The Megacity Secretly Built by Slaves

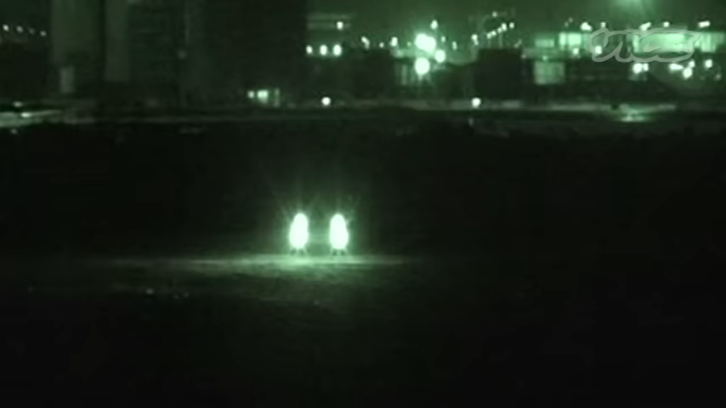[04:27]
That shot is basically, you know, my vision of Dubai now.
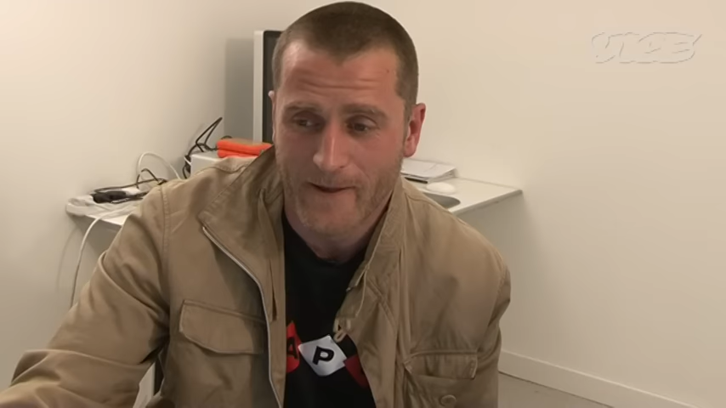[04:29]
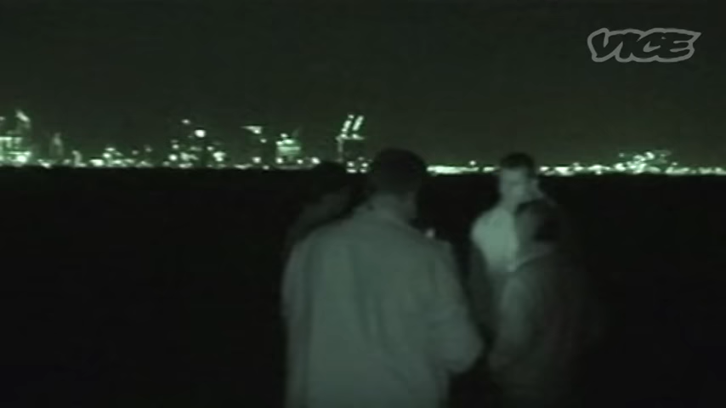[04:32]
You know, all the glittering skyscrapers on the horizon and you're in this sort of black hole a few miles away, which is where these guys live.